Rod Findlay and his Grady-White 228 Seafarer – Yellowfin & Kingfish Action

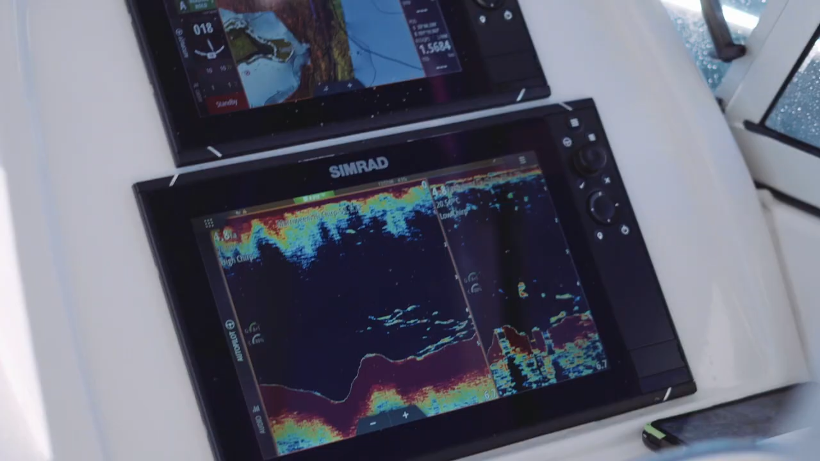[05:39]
frequency and a little bit smaller low frequency because mainly I'm
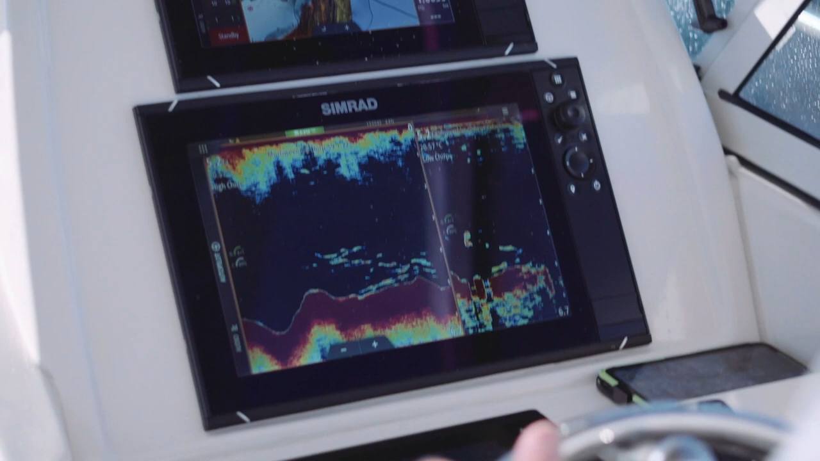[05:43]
looking for the fish I'm looking for
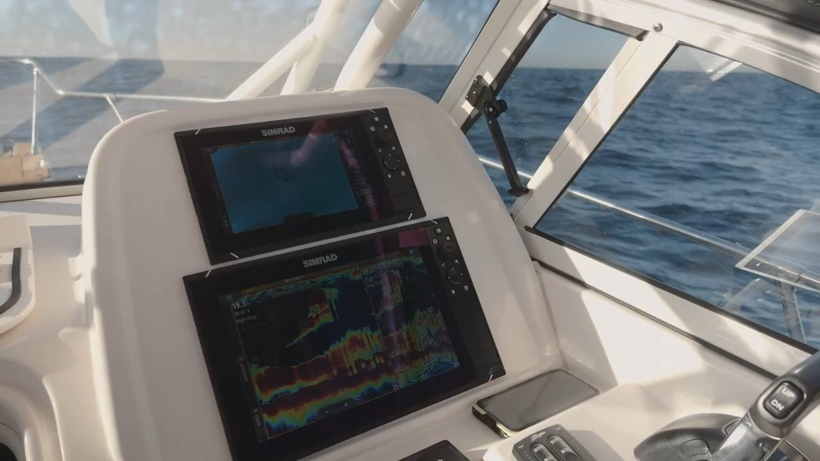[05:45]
on the high and I'm only tracking the bottom detail on the low.